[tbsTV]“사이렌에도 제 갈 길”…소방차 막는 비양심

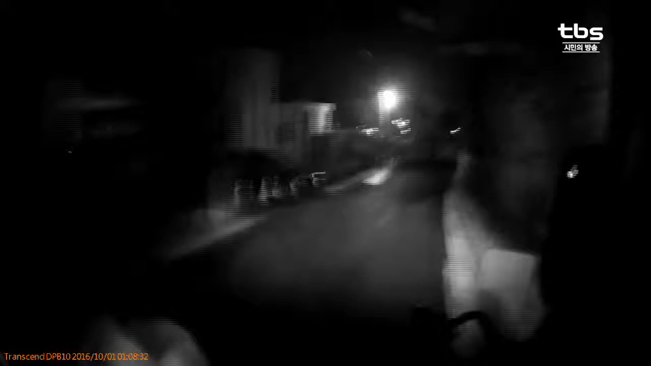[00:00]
화재 현장을 향해 불이 나게 내달리는 소방차. 한시가 바쁜데 가다 서다를 반복합니다. 불법 주차에 가는 길이 막혀섭니다.
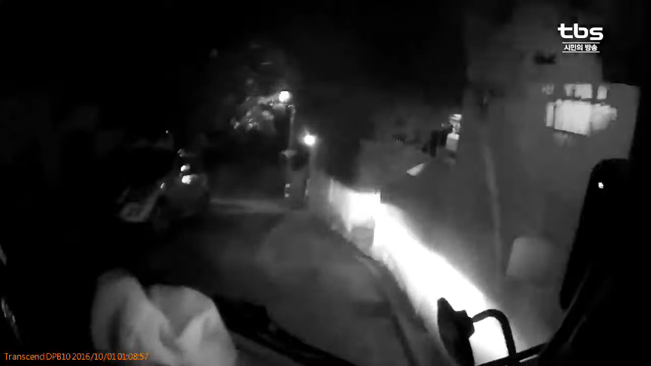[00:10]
결국 도착까지는 골든타임 5분을 넘기고 말았습니다. 안 그래도 좁은 골목입니다. 소방차가 진입하려면 적어도 폭이 4m는 확보가 돼야 하는데요.